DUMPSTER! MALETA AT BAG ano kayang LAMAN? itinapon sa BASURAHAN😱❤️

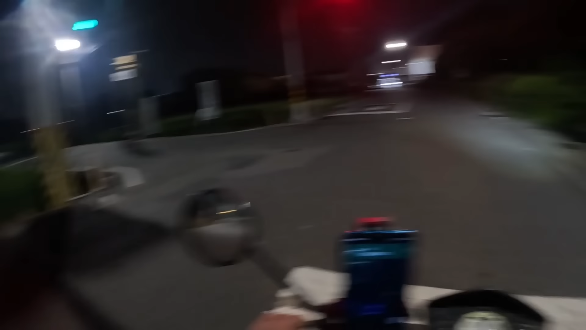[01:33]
Andito na po si Dudoy, ang kasama natin. Ayan o! Ayan o! Hindi lang ako naglagay ng ilaw. At napakarami ngayon sasakyan, hindi namin alam kung bakit dito nagdaanan. Baka maraming ginagawang kalsada, kaya dito nagpuntahan. Sabi, aksidente o. Grabe. Masilid na po at gabi na kami.